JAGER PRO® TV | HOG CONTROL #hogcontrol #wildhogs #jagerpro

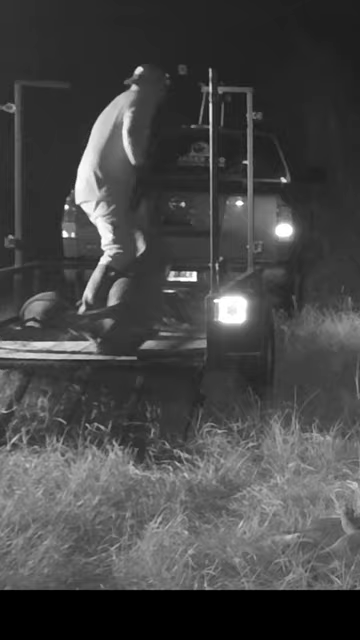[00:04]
When loading, place the smallest front row pigs in the trailer front and place the largest adult back row pigs in the trailer back.